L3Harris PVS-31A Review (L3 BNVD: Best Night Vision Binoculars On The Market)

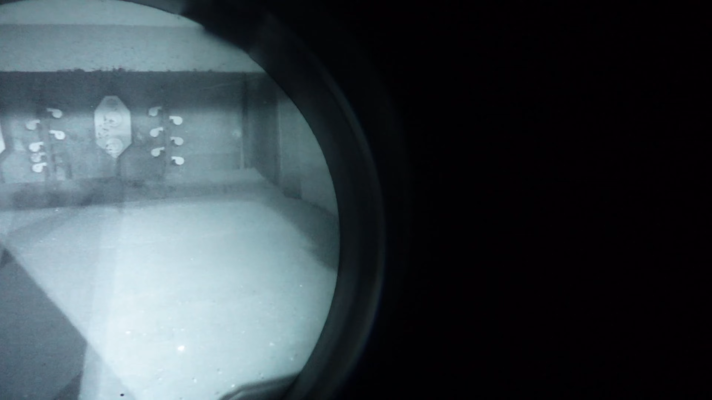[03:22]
So, without any problems, as you can see, you can hear, not here, you can see the targets, you can see around the range.